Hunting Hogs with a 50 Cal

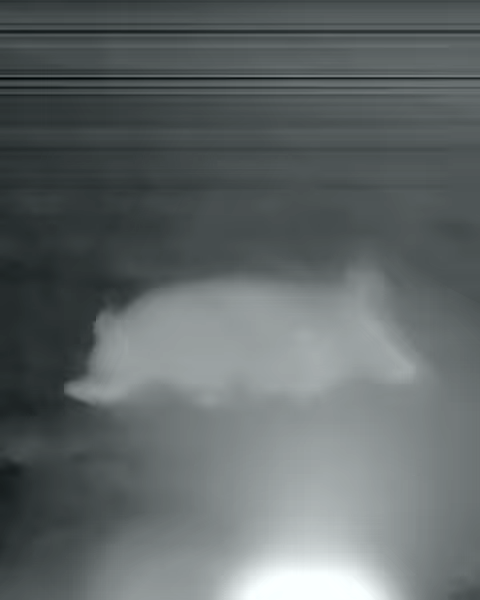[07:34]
What the hell are these fish doing? Are they stupid?